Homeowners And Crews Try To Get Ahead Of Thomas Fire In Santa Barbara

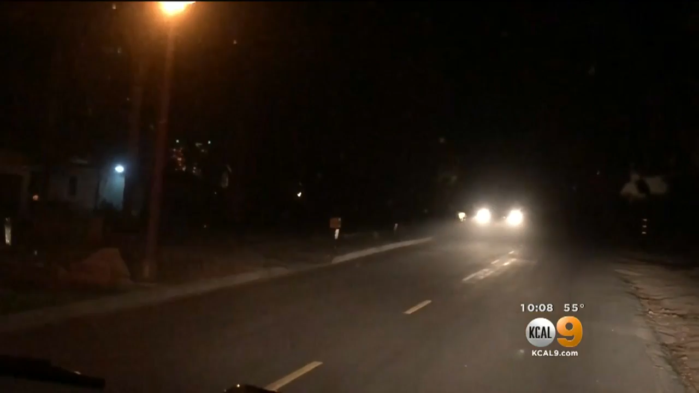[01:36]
In the past week, fire crews have been driving up and down these streets to get familiar with them. A number of engines are parked in the driveways in case anything flares up.
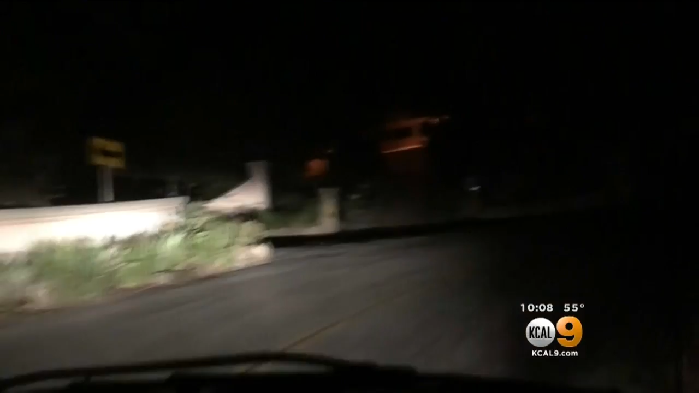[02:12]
There's absolutely increased danger as it gets darker and later. This whole field is cut back pretty hard.